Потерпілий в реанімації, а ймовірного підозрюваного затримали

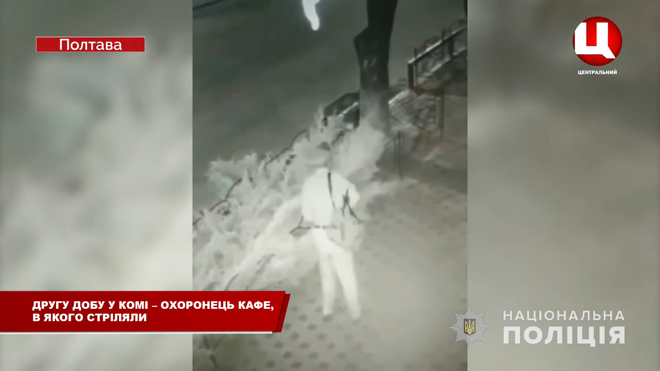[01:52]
На цьому відео ви бачите, як чоловік стріляє в охоронця, підозрюваного у замаху на вбивство. Поліція затримала 7 серпня близько 20-ї години. Це полтавець, йому 62 роки, розповів заступник начальника поліції області Олександр Білянський.